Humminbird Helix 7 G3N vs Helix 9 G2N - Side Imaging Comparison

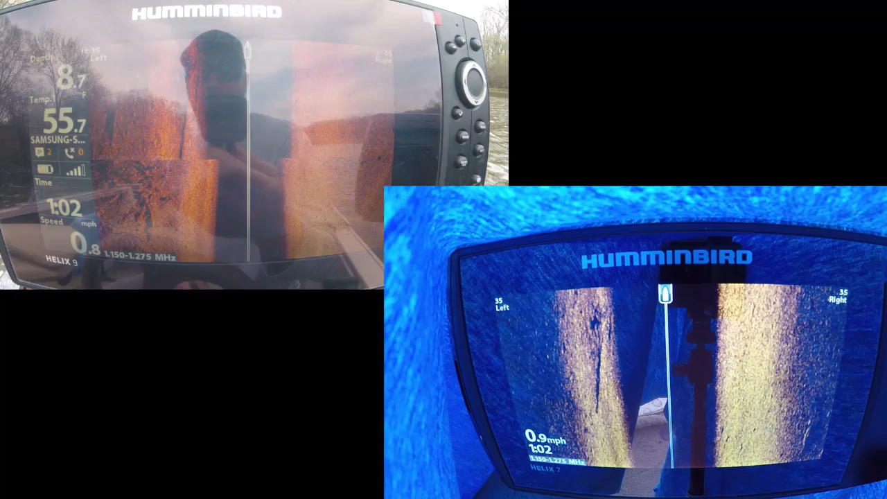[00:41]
I'm actually showing you guys the difference in these screens This is the 9 inch screen Humminbird
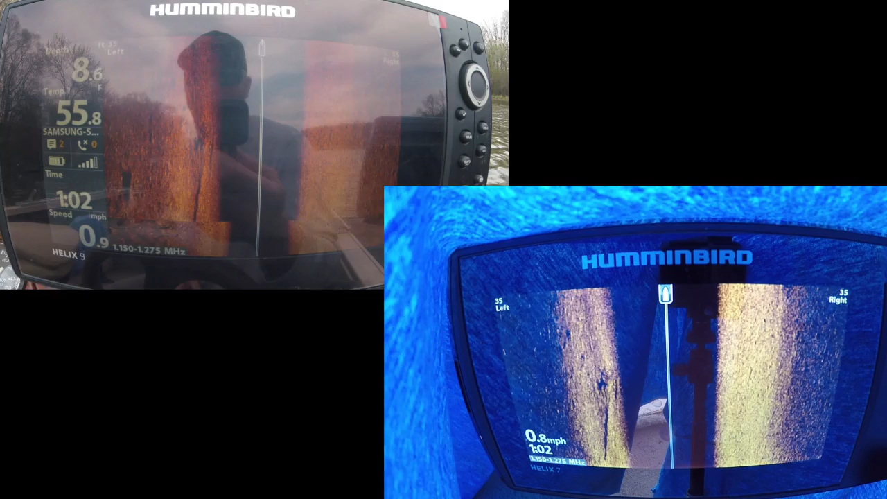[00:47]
helix gen 2 mega and back there is the gen 3 and
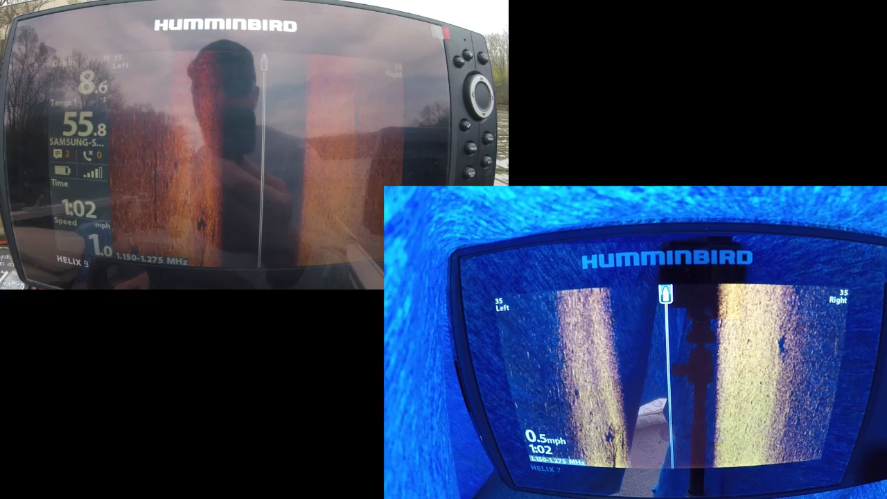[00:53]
I know there's a little bit more glare on this screen guys but You can just see the difference.
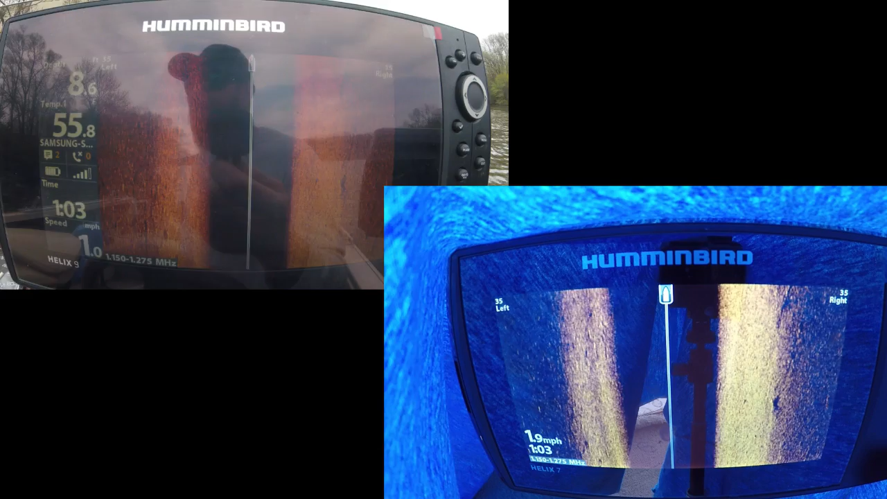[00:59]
Let me get a little bit tighter to this bank But this is this is side-by-side comparison
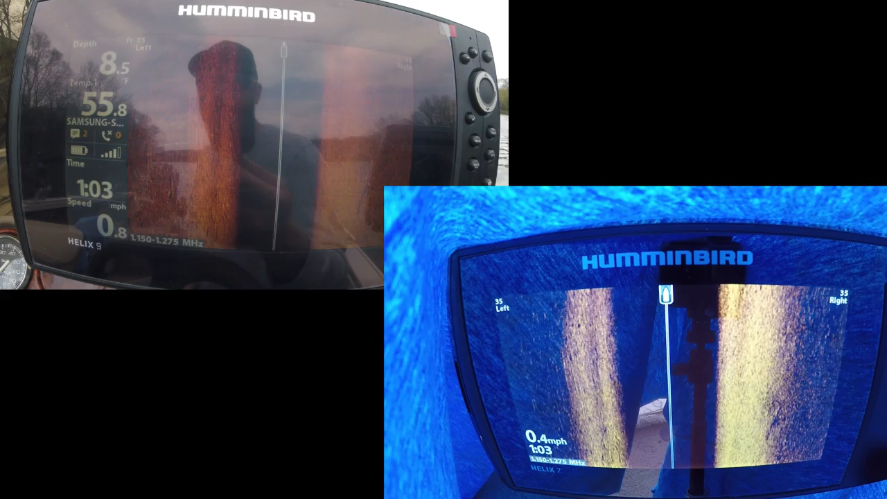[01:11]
You can see this rip-wrap right here we got some nice concrete rip-wrap and that's what we're looking over here on the left and uh,
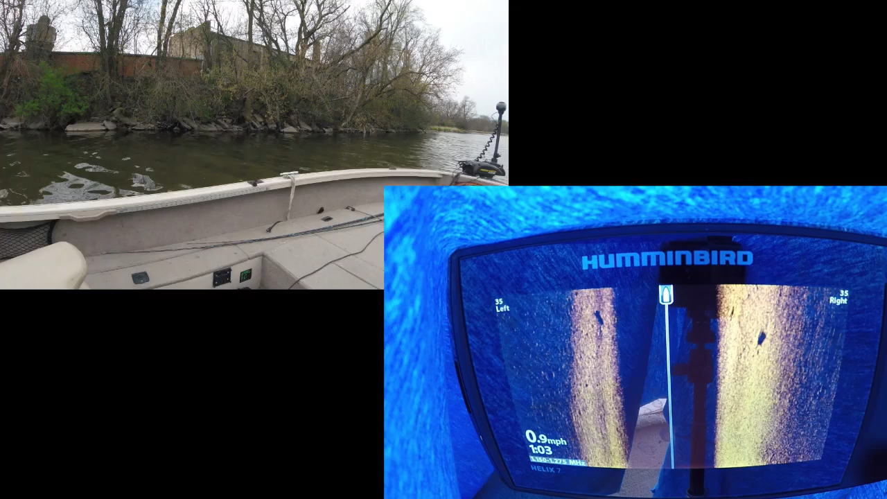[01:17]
On screen: speed 0.9 mph
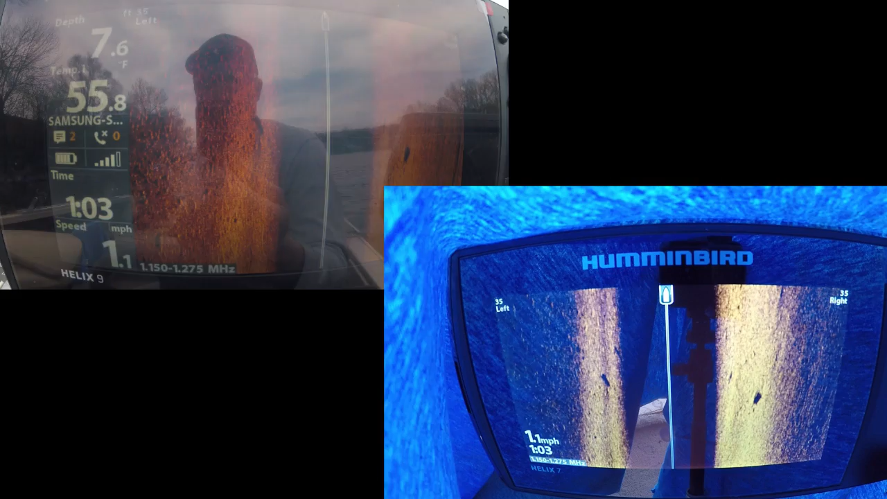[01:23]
On screen: speed 1.1 mph
you can see that right there cleanest day you can see all this rip-wrap these these are rocks That's a fish right there
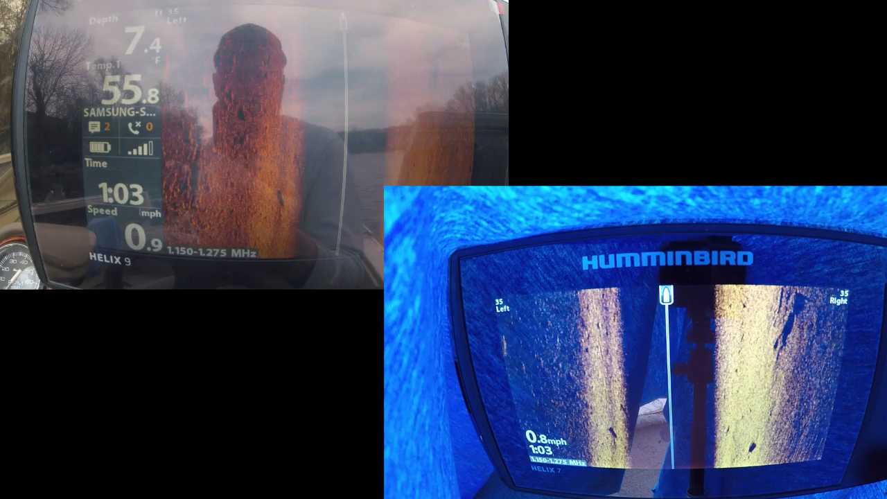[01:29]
On screen: depth 7.4 ft, water 55.8°F
But you can see how it's just I got the screen maybe
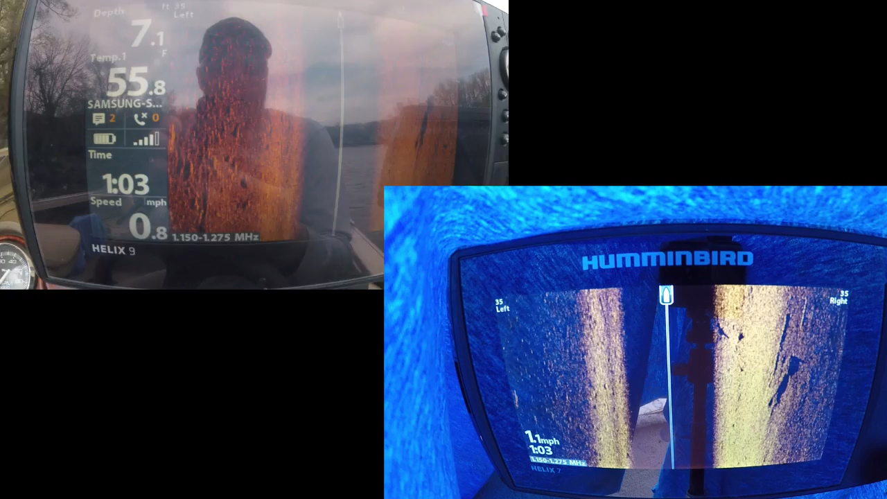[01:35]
On screen: water 55.8°F
a little bit we're actually gonna change this chart speed down just a little bit
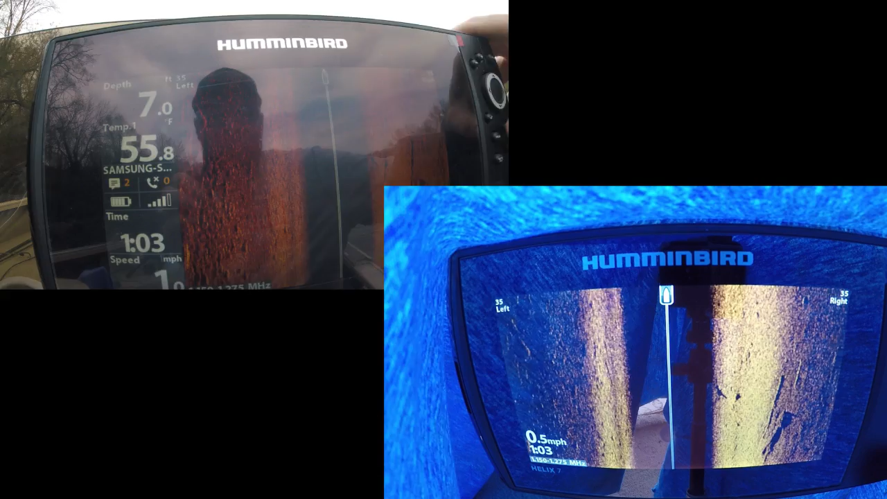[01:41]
So it's coming by a little bit slower and uh,
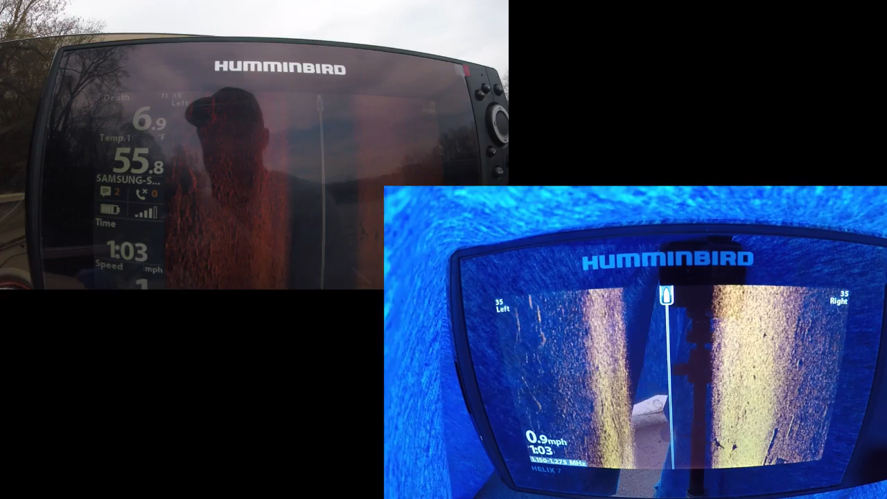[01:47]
those are all the rocks and the stuff here on the left And then there's a little bit more that's kind of a little bit more
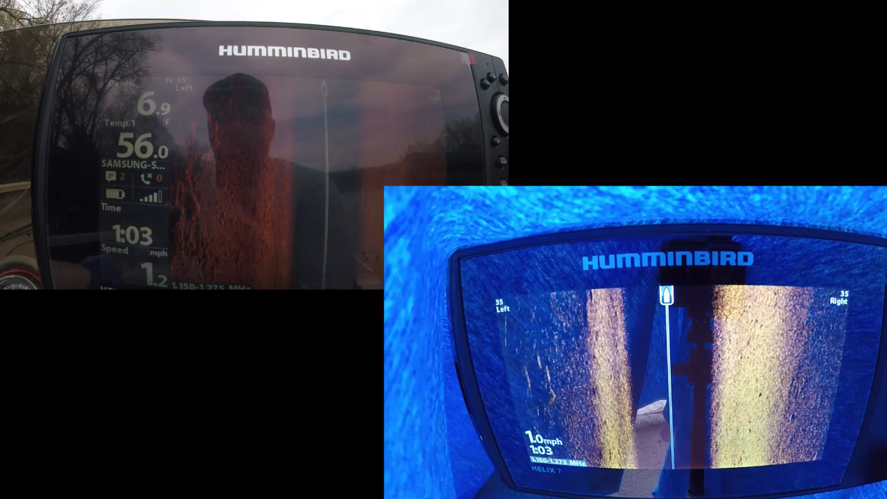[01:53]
that I technically like this one or maybe one bit more that I can see the dip-wrap kind
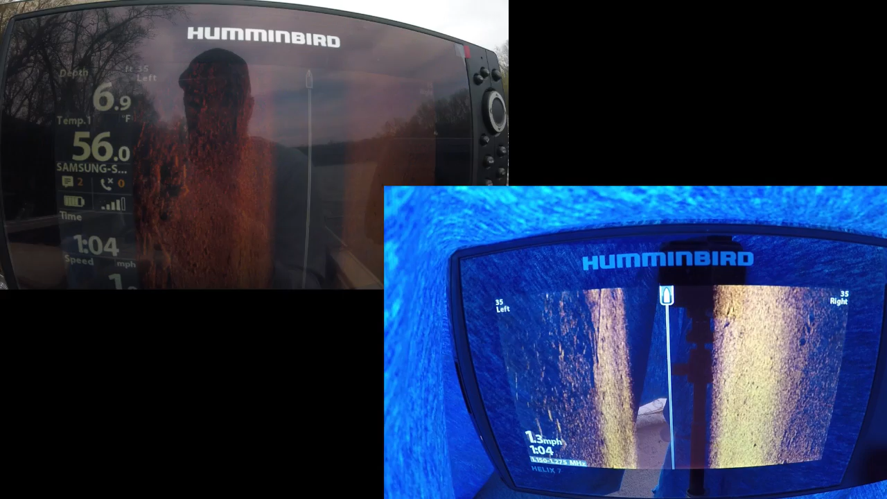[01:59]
On screen: water 56.0°F
Well... It's not a little bit I don't know what that's going on It's not a little bit
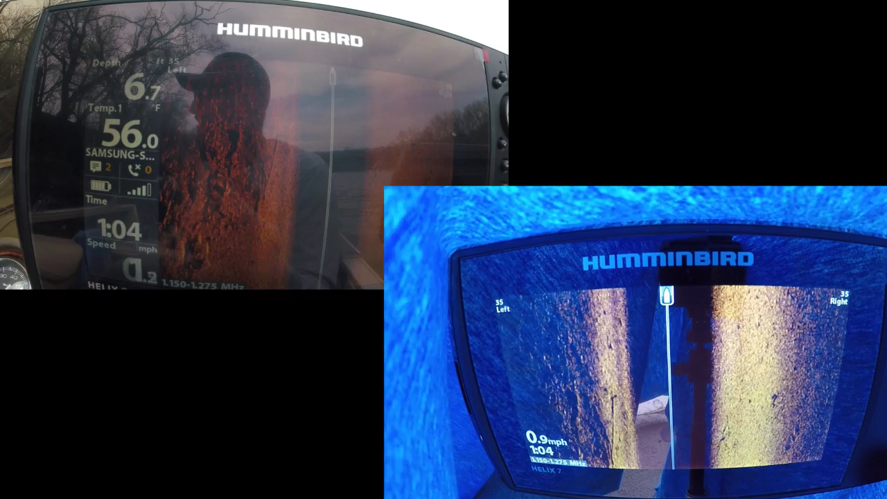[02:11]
On screen: depth 6.7 ft, water 56.0°F
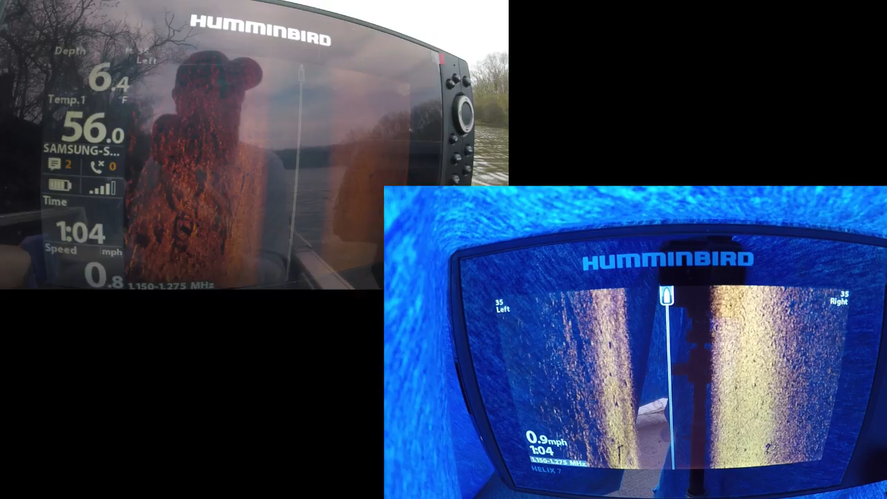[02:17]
All right, guys, now you can see the difference between my nine and the seven.